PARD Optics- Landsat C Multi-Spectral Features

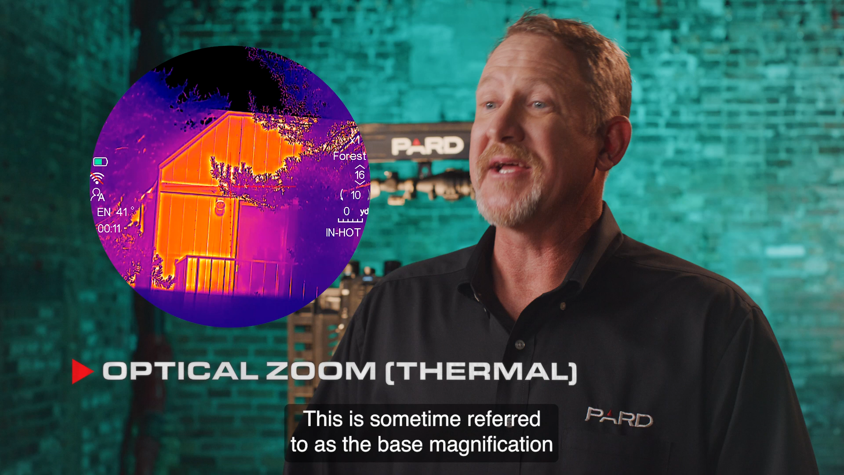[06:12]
This is sometimes referred to as base magnification and sets the baseline for zoom and clarity. The Landsat 480x360 has a 2.5x base magnification and the Landsat 640x512 has a 2x base magnification.
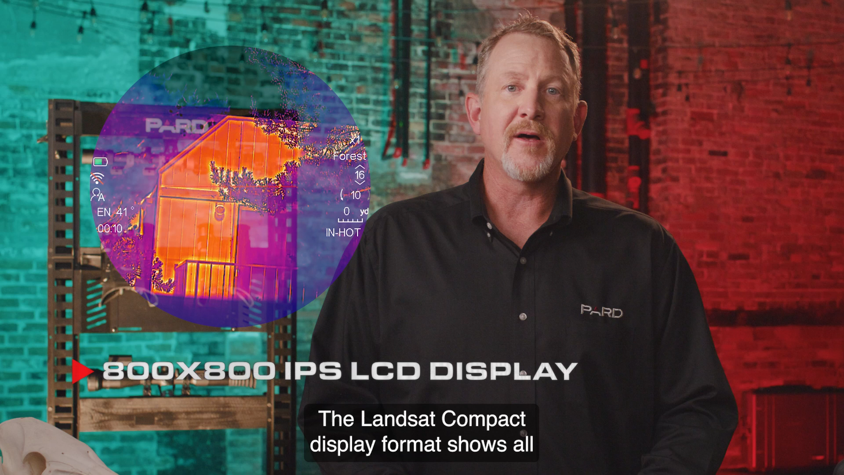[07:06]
The Landsat compact display format shows all of the relevant performance information on the outer perimeter of the scope display window.
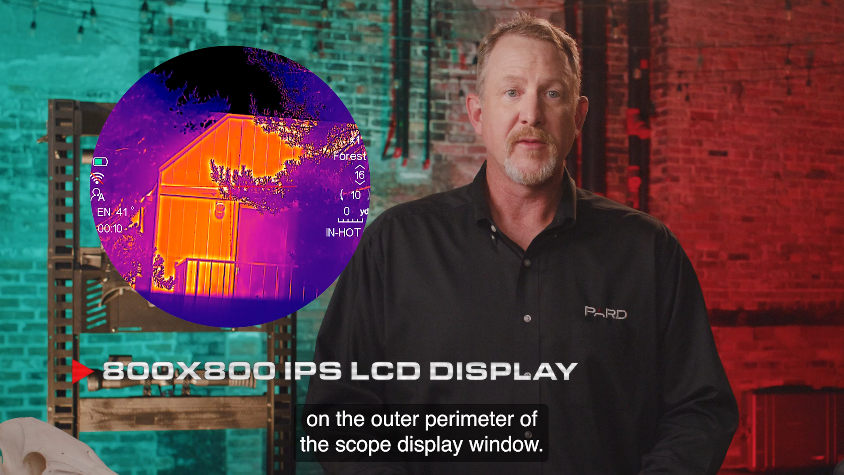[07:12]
You can see battery life, Wi-Fi connectivity status, compass direction, magnification level,
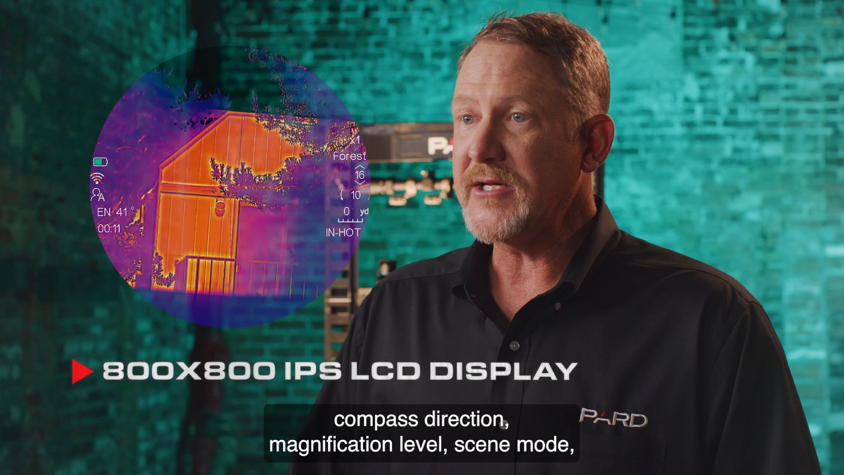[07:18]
scene mode, image mode, reticle style, and target distance. The Landsat compact also
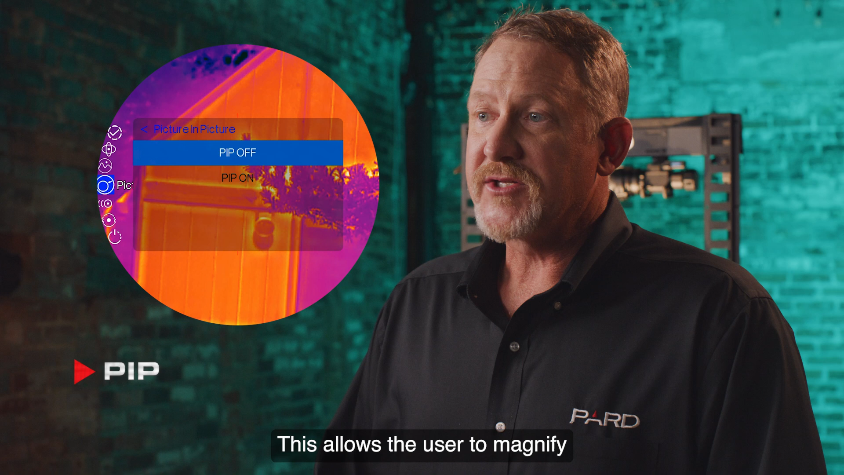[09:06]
This allows the user to magnify a 2x inset of the target that can be viewed picture in picture over the main image.